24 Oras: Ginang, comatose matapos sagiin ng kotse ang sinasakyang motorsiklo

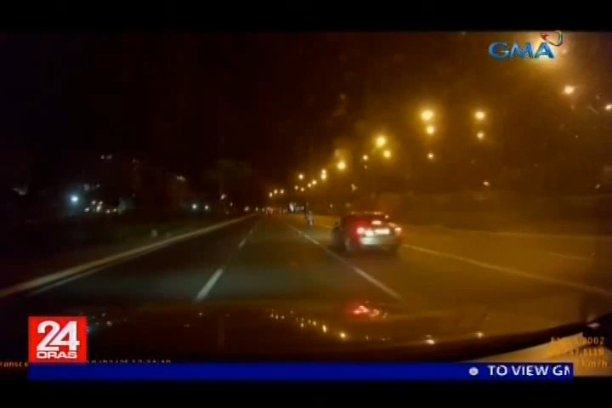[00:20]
Lulusot sa kanan ng kotse at maya-maya, ang rider at ang angkas nito sinagi ng kotse at
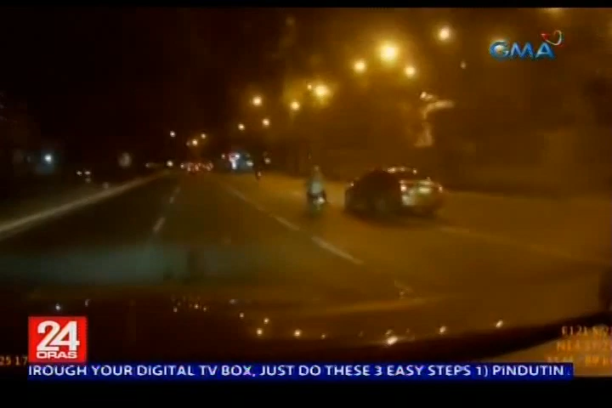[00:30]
bumagsak at nagpagulong-gulong sa kahabaan ng Marcos Highway.